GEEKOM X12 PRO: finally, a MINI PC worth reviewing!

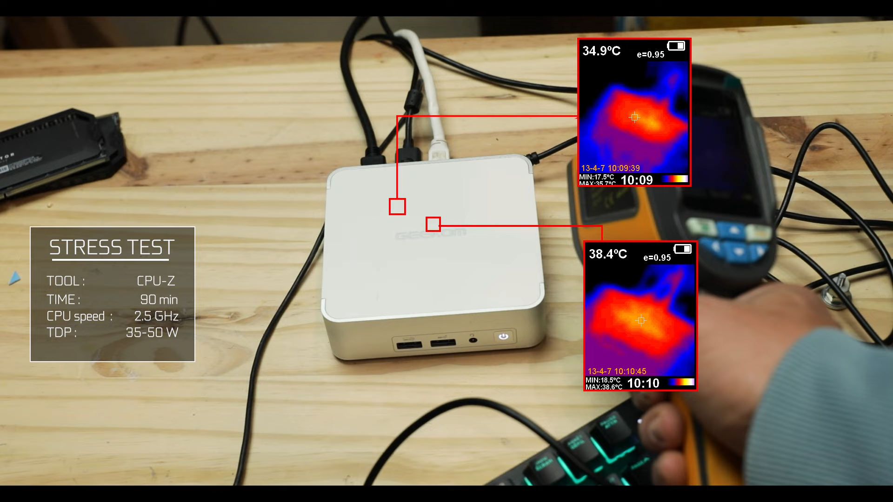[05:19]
worth of heat emerging on the roof of the XT12. An absolute monument to their engineering team and a big cooling kudos to Geekcom for this.